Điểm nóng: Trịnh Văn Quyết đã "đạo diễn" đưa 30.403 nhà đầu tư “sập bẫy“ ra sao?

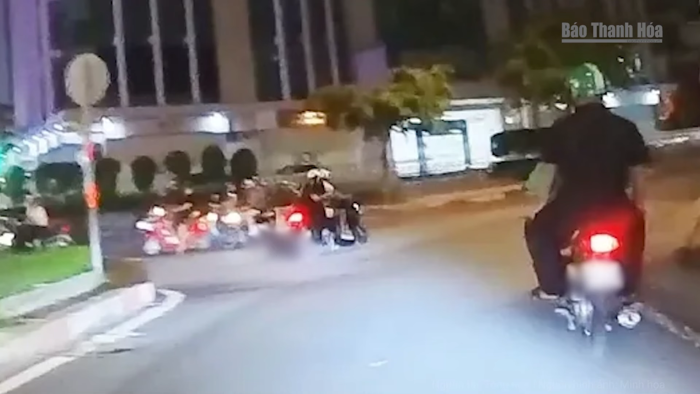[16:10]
nhưng Đê vẫn phản ứng kịp và nắm được áo của một trong 2 kẻ cướp dật và bị kéo lê trên đường Lữ Gia theo hướng về đường Lý Thường Kiệt thuộc quận 11 Khi đến trước căn nhà trên đường Lữ Gia nạn nhân rơi xuống lăn
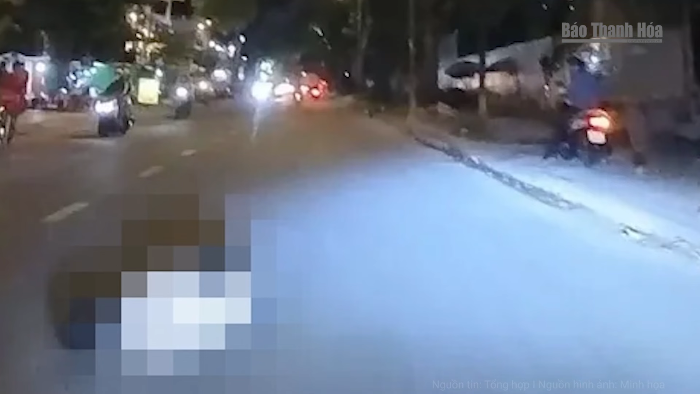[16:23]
nhiều vòng bất tình Nhân chứng cho biết 2 năm thanh niên cướp dật chạy xe tốc độ cao Tôi chạy rất nhanh để đuổi theo nhưng không kịp Nạn nhân ngã xuống đường bị thương xây xát nhiều nơi trên cơ thể tài sản bị mất Người này nói Trao đổi với phóng viên Chủ